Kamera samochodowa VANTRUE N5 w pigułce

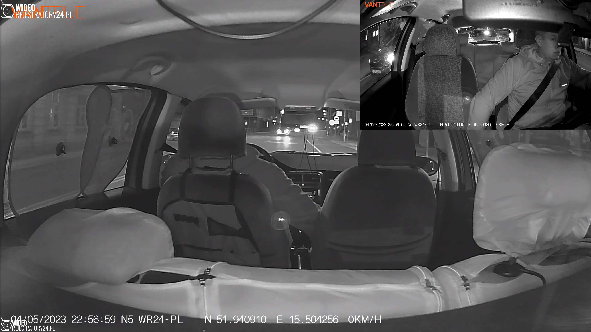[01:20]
O użyteczne nagrania w ciemnościach panujących wewnętrznym pojazdu w nocy dba aktywne doświetlenie realizowane przez diodę emitujące światło podczerwone. Co ważne, diody mogą być aktywowane automatycznie np. w warunkach przejazdu przez parking podziemny.